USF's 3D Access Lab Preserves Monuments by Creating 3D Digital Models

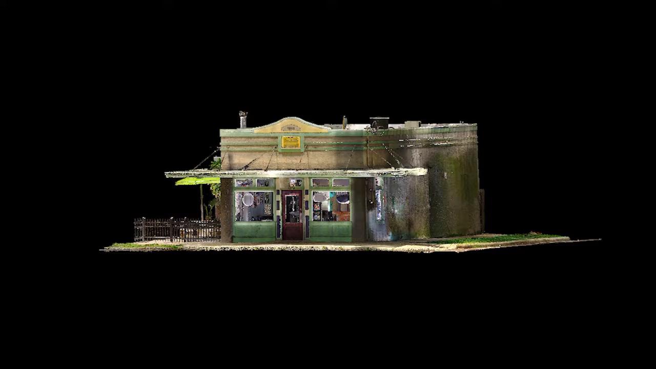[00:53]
The purpose of this project is to preserve the legacy of Lee's Grocery by creating a 3D digital model.
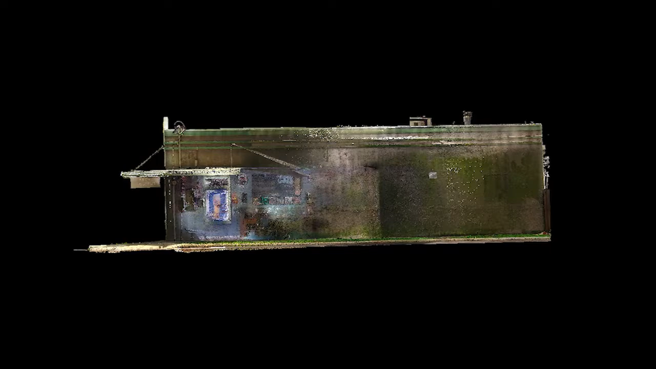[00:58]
Ultimately we want to increase public awareness of it in hopes of offering virtual tours in the future.